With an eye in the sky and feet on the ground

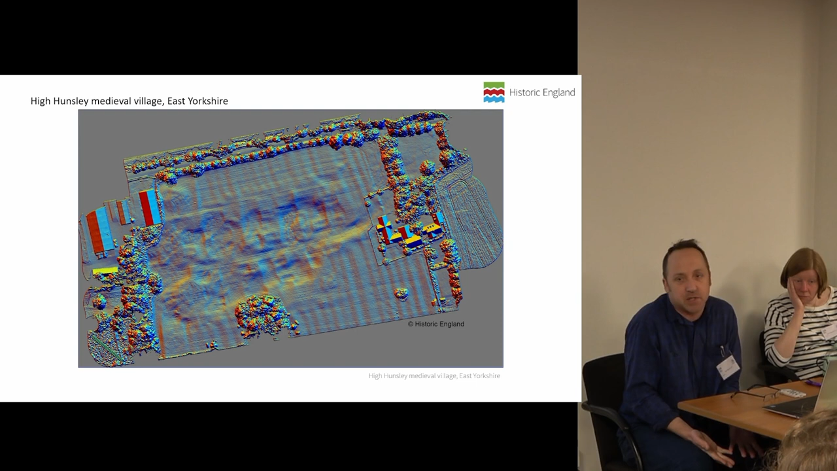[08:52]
They're pretty, they're compelling, they show, you know, various different visualizations.
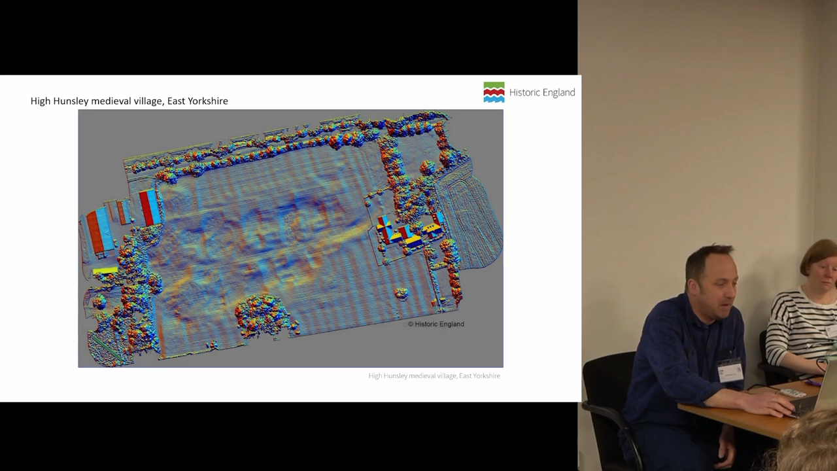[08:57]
They're objective, they're reliable, they're repeatable.
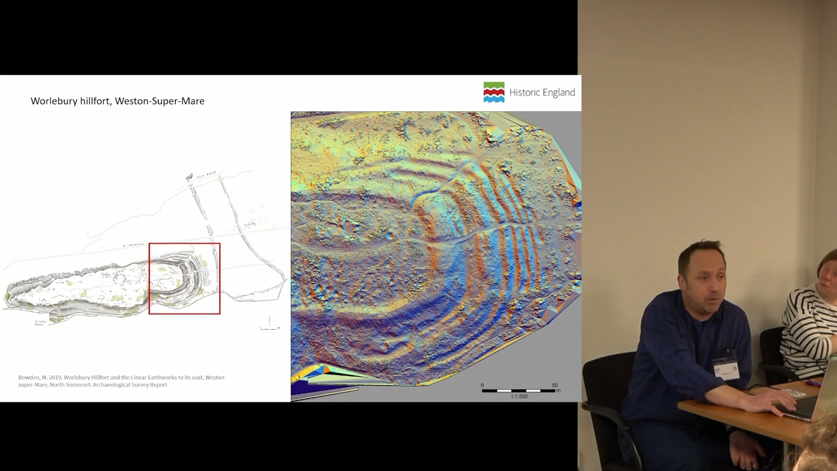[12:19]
And there's our sketching, or Mark's sketching, Mark and many other colleagues sketching on top of it,